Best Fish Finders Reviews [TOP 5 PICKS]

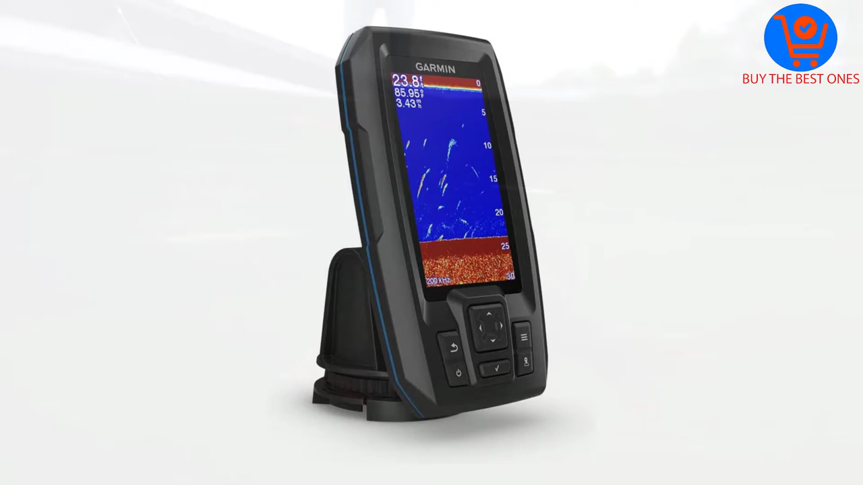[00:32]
The finder comes with a built-in traditional sonar.
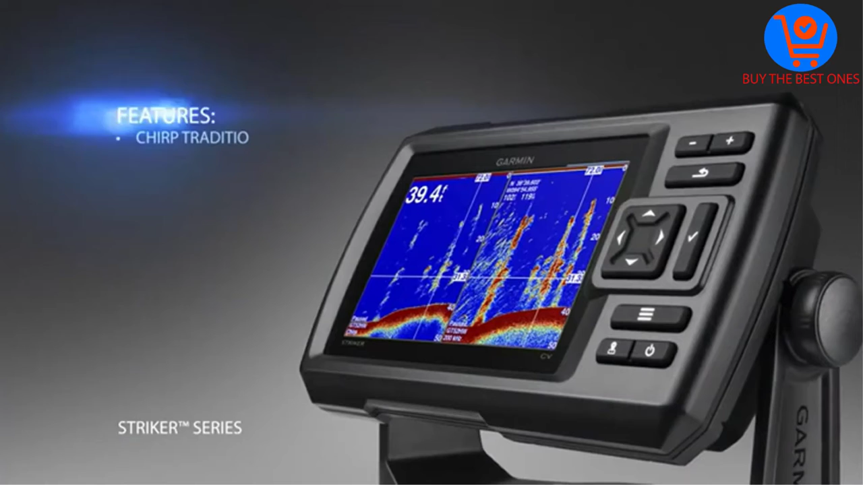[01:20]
This device is also easy to install and available in different display sizes.
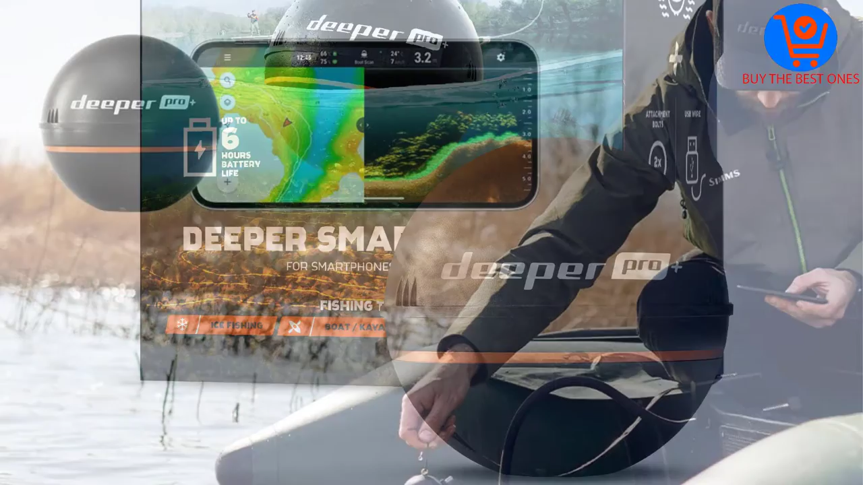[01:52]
It is a perfect choice finder for avid anglers that enjoy shore fishing.
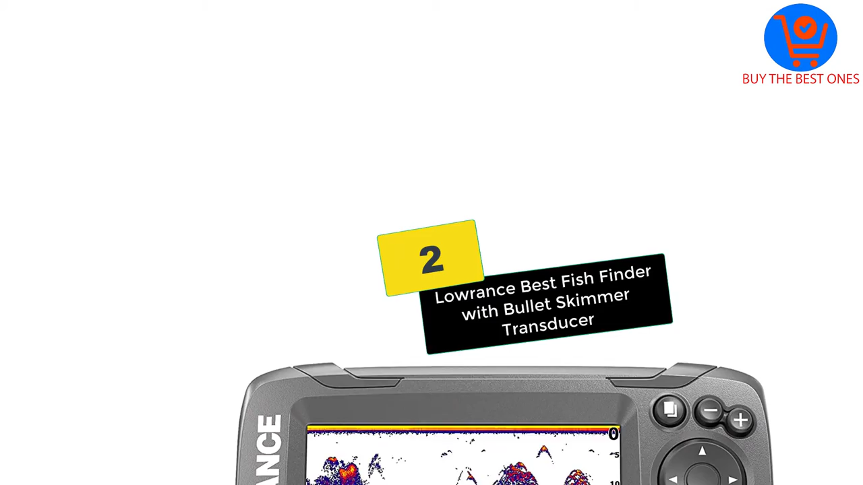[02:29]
At number 2, we have the Lowrance Best Fish Finder with Bullet Skimmer Transducer.
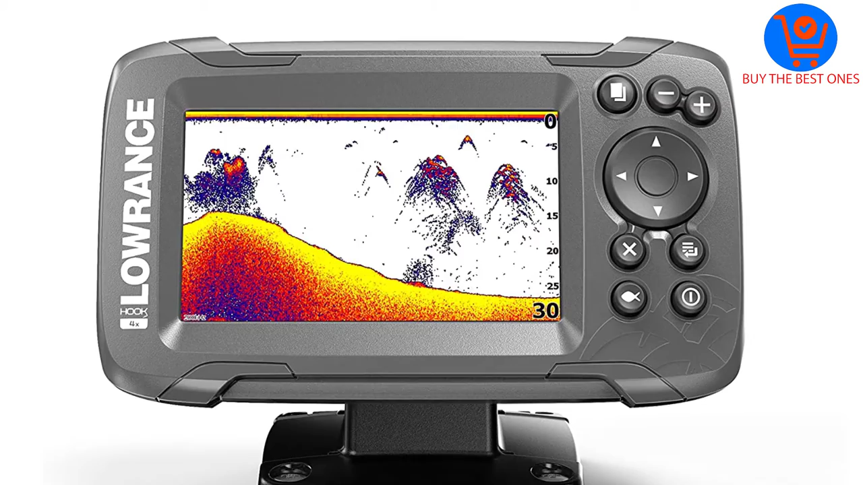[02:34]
This hook too is another easy-to-use fish finder with a skimmer transducer. It is an advanced finder with an auto-tuning sonar.
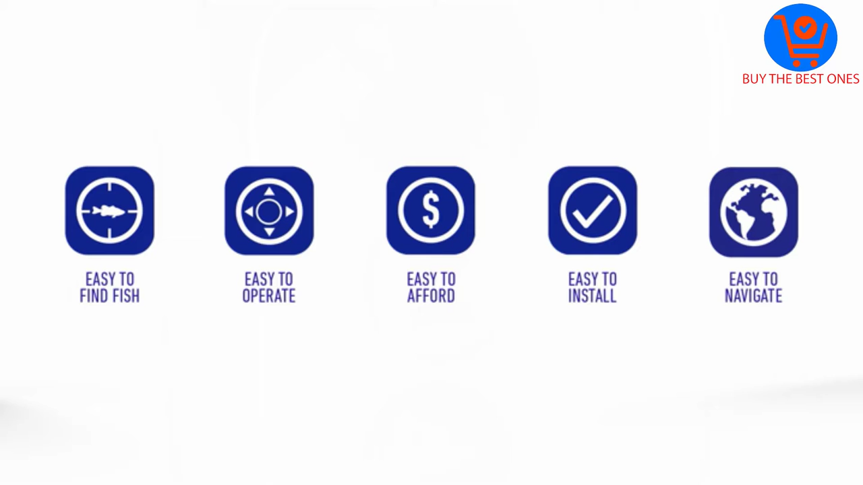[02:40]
The finder is easy to use and operate due to a simple phone-like screen menu. This way, anglers get to spend less time tuning the settings and more time fishing.
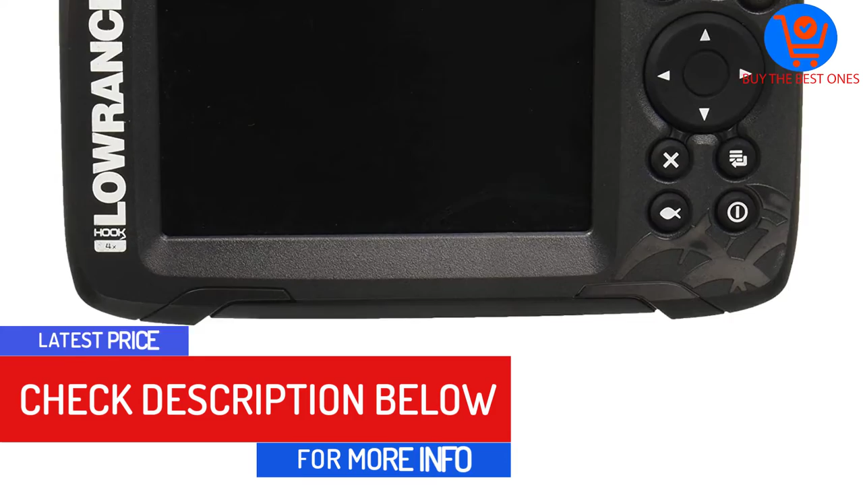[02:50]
You can be sure of covering a large area due to wide sonar coverage. Overall, this fish finder is quite easy to set up.
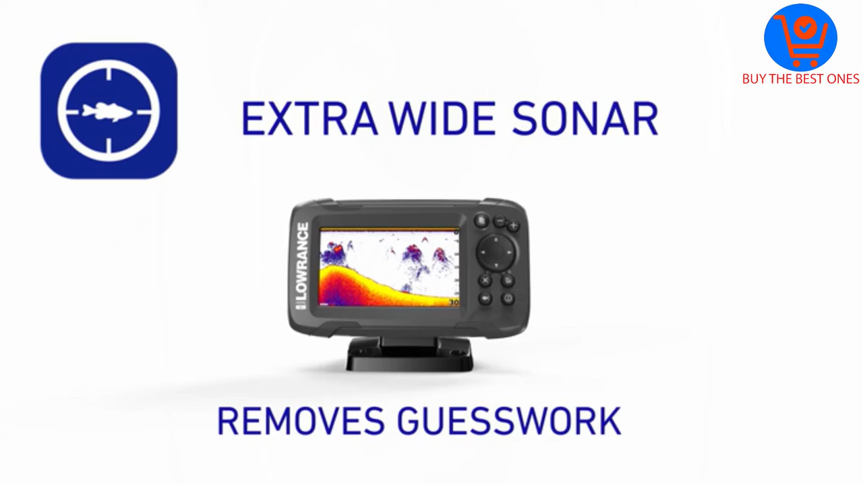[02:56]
You can mount it on the transom or on the trolling motor.
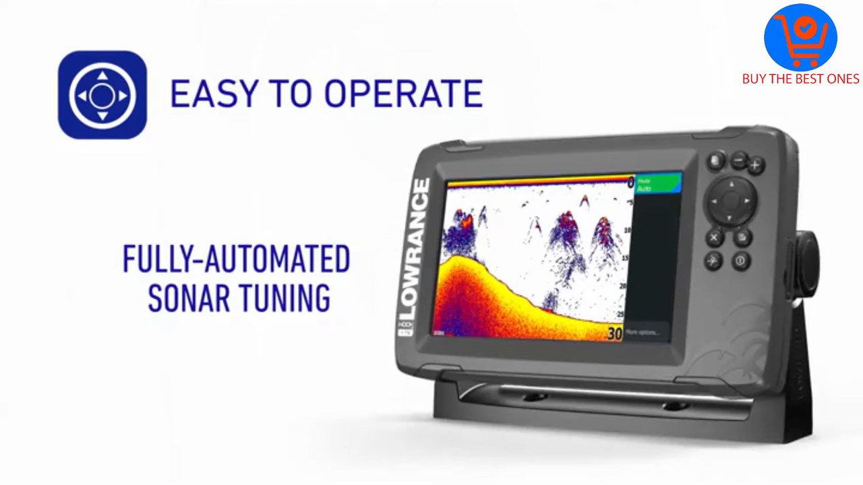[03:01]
And finally at number 1, we have the Garmin Fish Finder with Transducer.